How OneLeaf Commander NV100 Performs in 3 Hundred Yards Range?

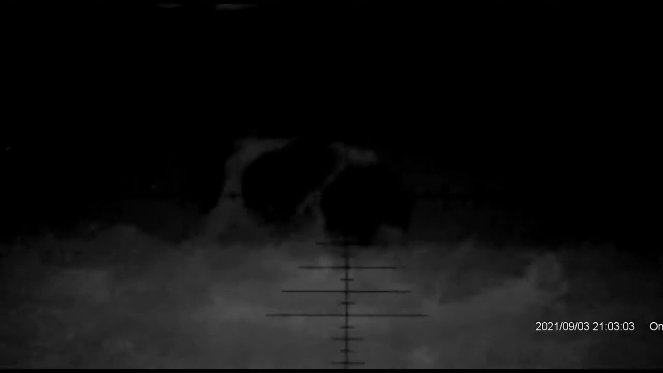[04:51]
so we're outside again now and we're now on the Mamba and we're set down at low magnification of a Mamba and you probably hear the sirens on there so that will give you a good indication as to the sound quality of this
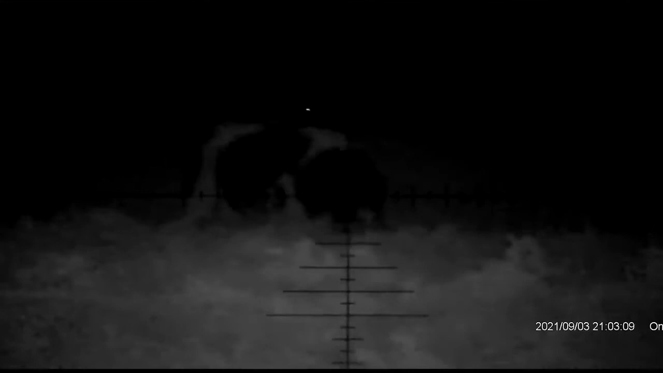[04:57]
but I'm sort of,
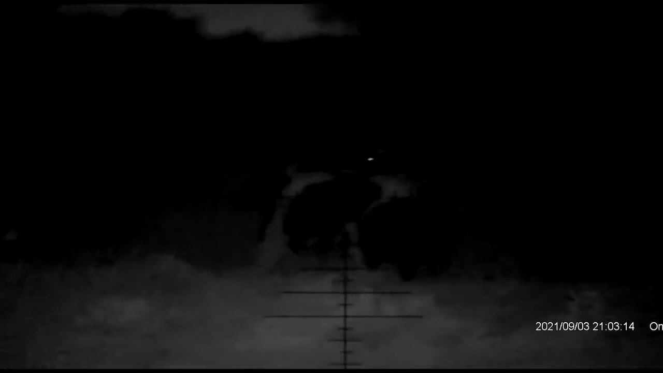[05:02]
I'm around about 7 or 8 times zoom with the IR switched off now I'm trying to
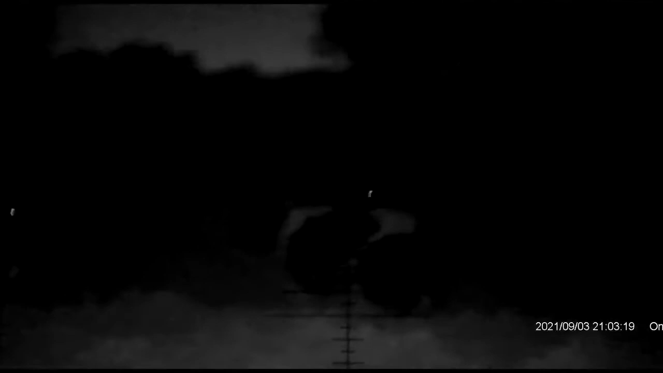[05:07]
focus on the cow that's probably 200 yards away I'm going to switch the IR on and see how we do
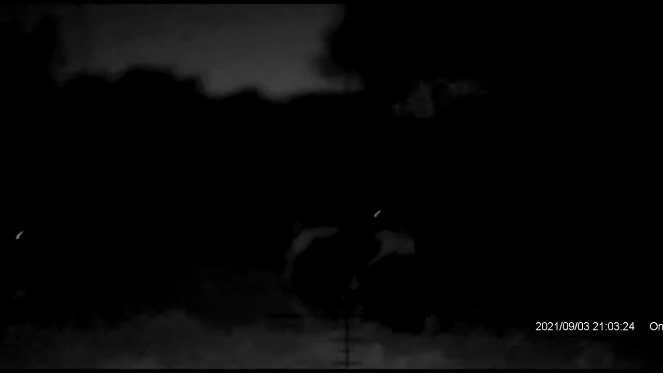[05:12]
so, just got to find the button in the middle of the night
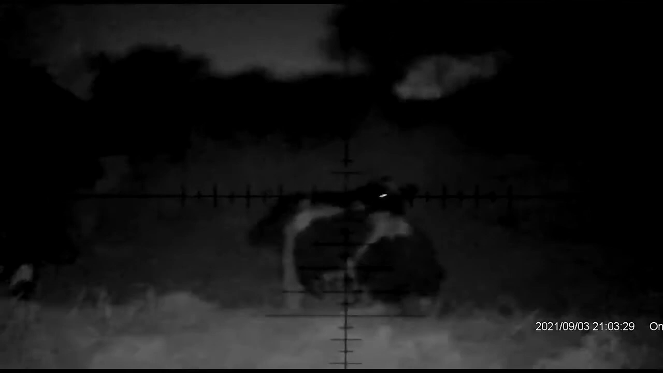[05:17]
IR switched on and we're just going to, that's level 1 I'm just going to zoom in a little bit to this cow
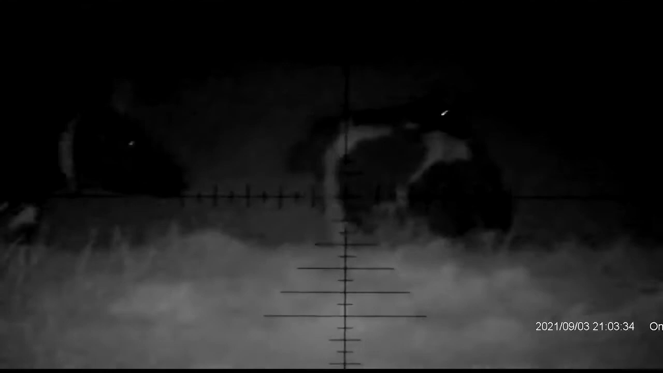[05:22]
probably up to about 10 times zoom equivalent to the immersive
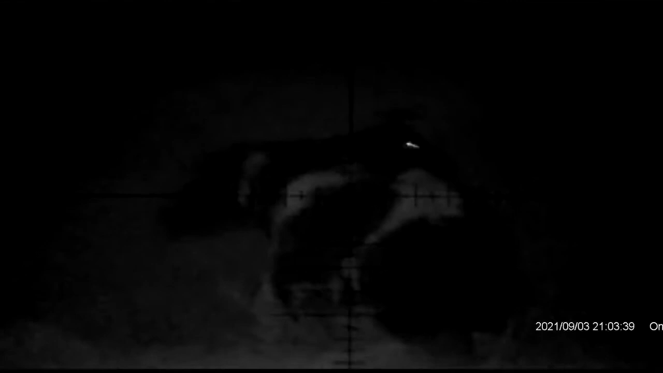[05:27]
optic scope and we'll put a bit of focus level on it as well
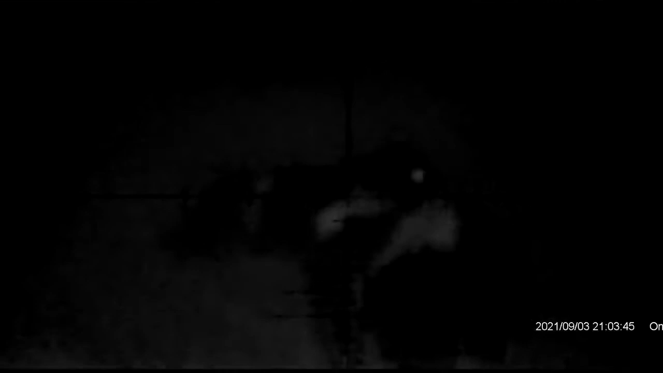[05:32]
and immediately I can see there is a big difference here you know,
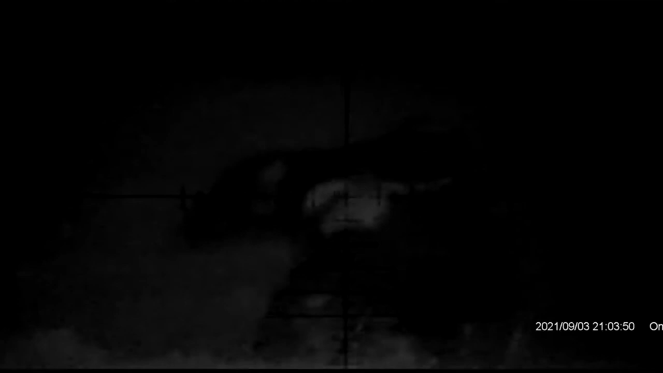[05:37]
with the immersive optics it's got such more light gathering capability with the big objective lens so
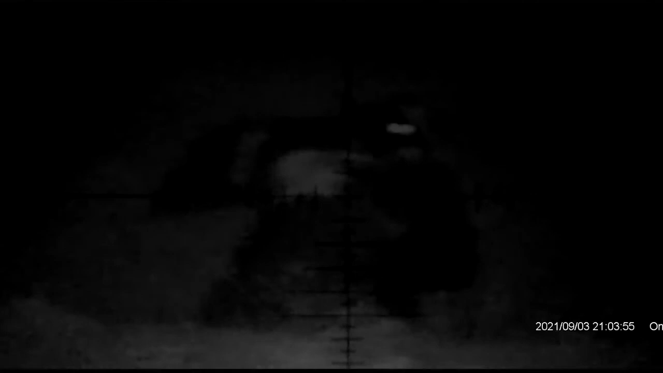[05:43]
let's just try to increase the IR on this so we're knocking this IR all the way up okay,
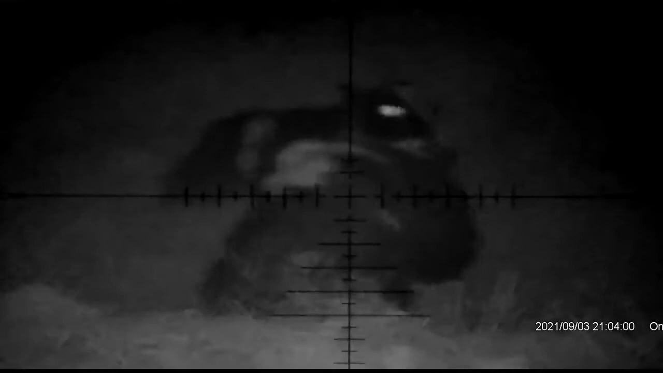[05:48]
so now we're sort of like getting a good representation of what's going on here and again,
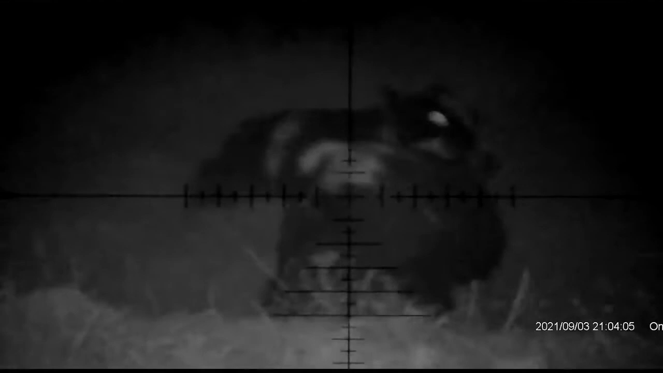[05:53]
I'm just playing with the parallax on here just to see how it works out but certainly very,
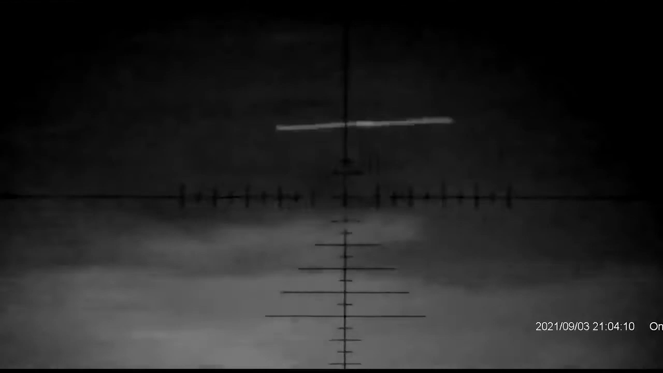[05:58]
very good
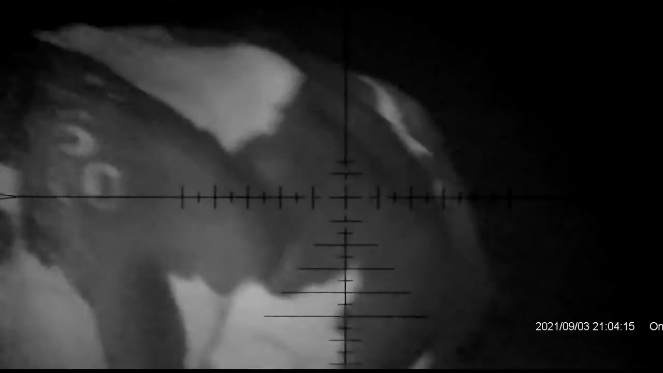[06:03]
it's good quality with your standard type scopes it does work out very well but the downside,
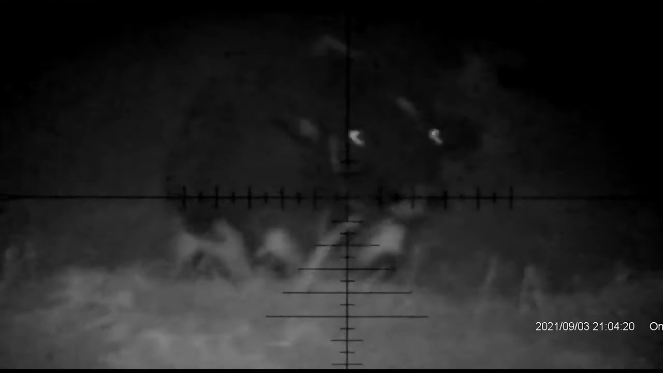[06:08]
as we all know is that if you do zoom in then you are going
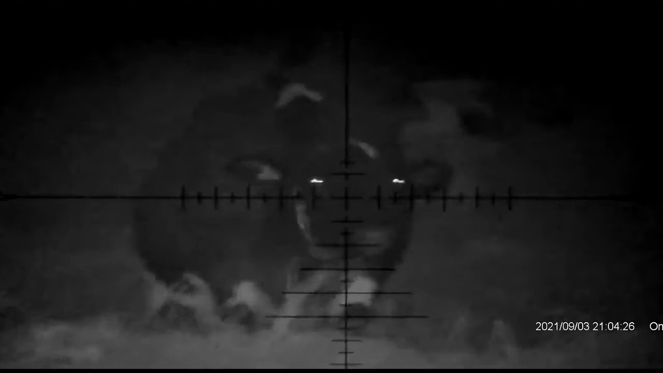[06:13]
to lose field of view massive field of view and you'll start getting distortions on there so
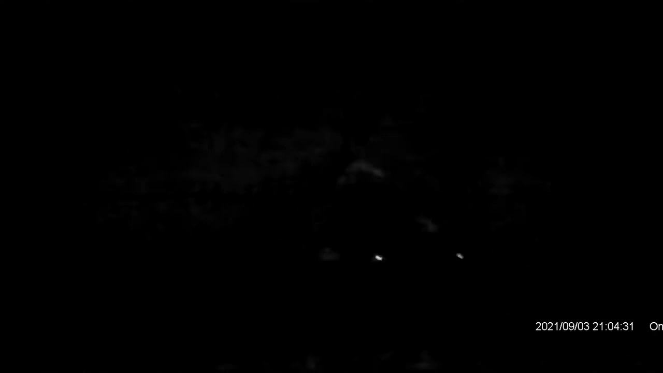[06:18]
this sort of works really well for normal scopes you know,
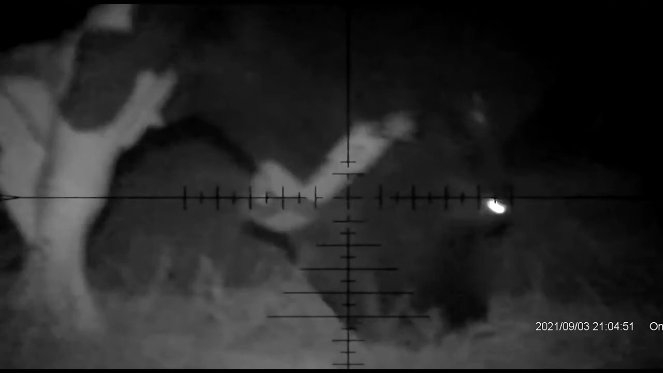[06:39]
the 4 to 15 times zoom and it works
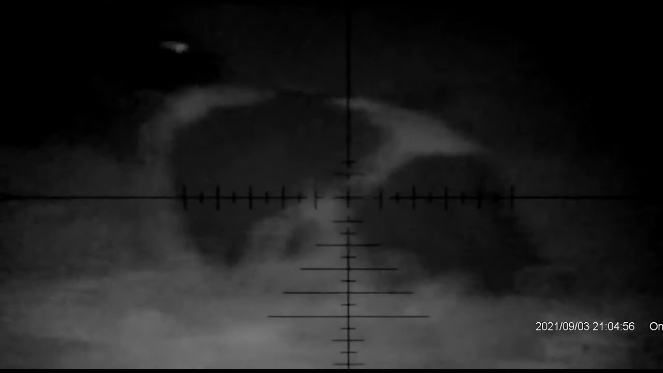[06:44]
absolutely fantastic the immersive optics out of the upper end here it has a much,
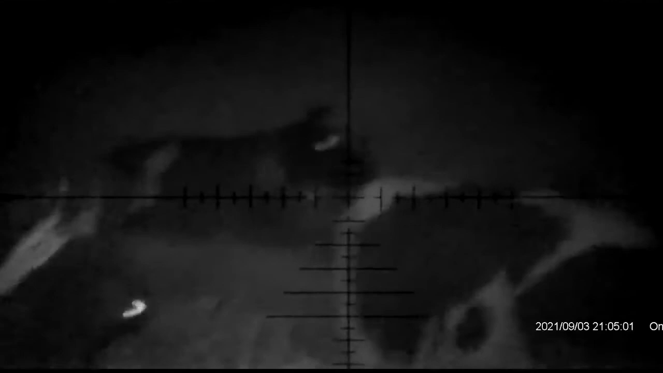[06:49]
much better optics in it and of course it's a fixed zoom as well so you don't have to
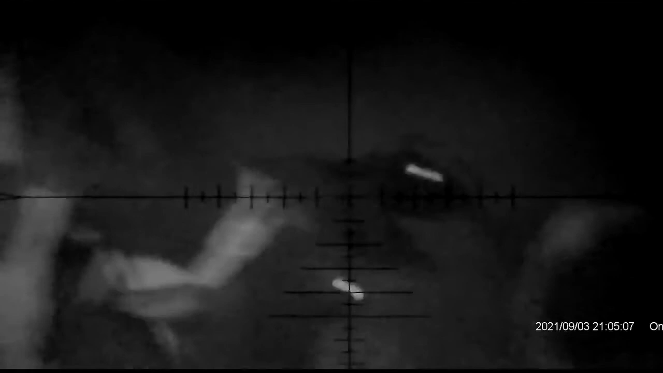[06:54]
worry about any of that and I'm adding a little bit of wobble to this but yeah, I'm pretty impressed these carols, like I said,
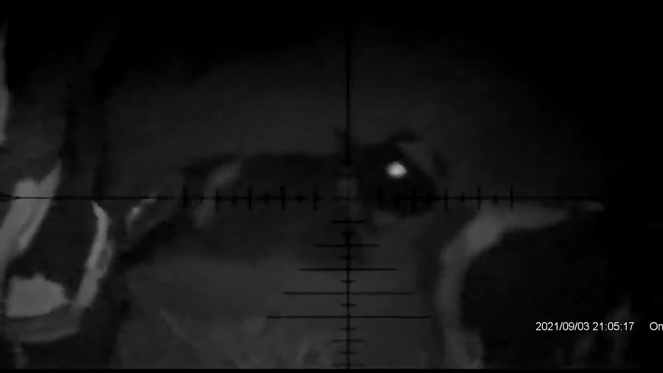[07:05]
they're out at ranging between 100 to 300 metres let's see if we can pick another one further out yeah,
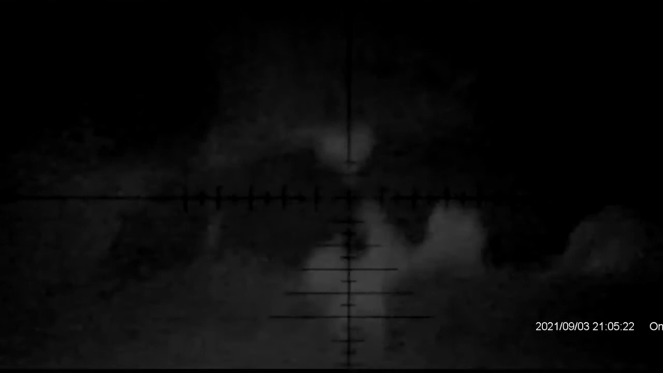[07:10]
it's struggling a little bit but that's not doing too bad